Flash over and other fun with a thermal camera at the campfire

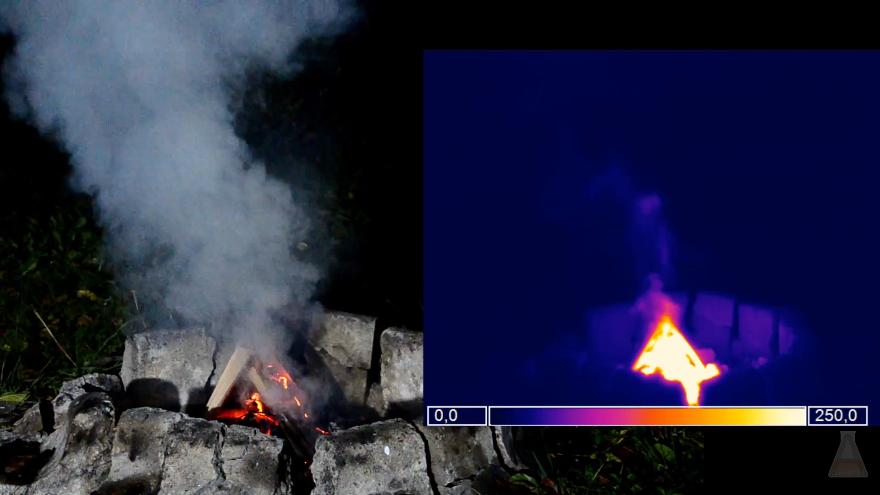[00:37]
And when it gets hot enough, the gases will ignite. This phenomenon is also called a flash over.
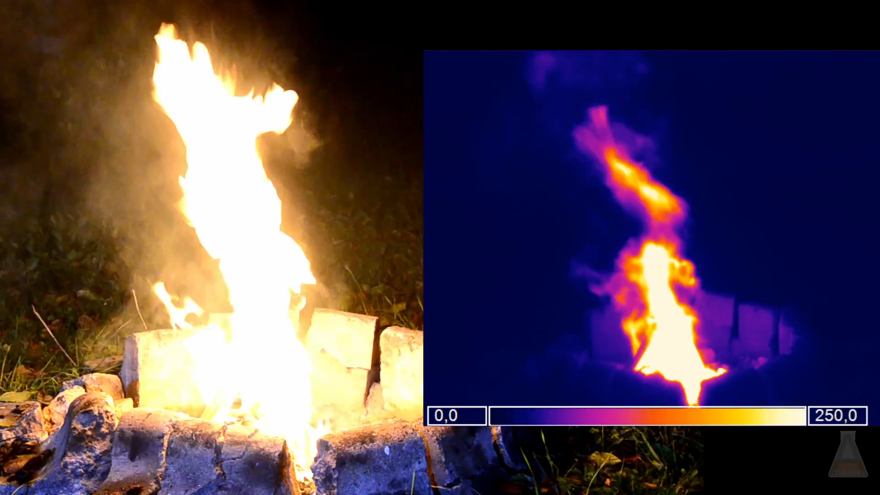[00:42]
You can see how fast everything begins to burn in the slow motion replay.
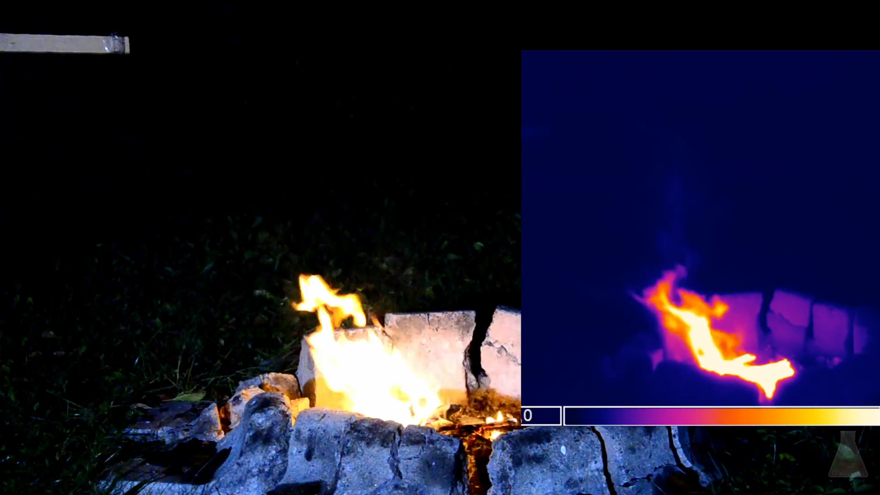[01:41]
And a big flame will come towards you, as you can see. And it really looks cool in slow motion.